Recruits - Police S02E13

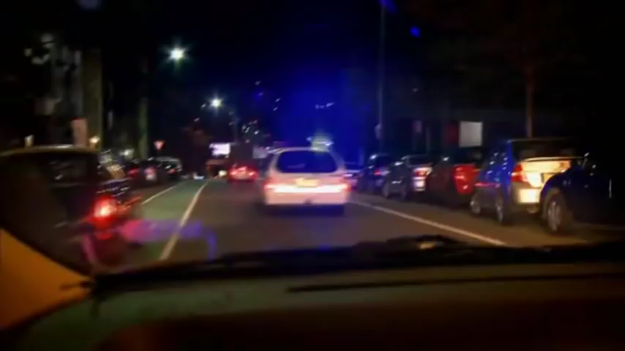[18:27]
Mitch and his partner respond to another code red. Clear. A brawl has erupted outside a hotel.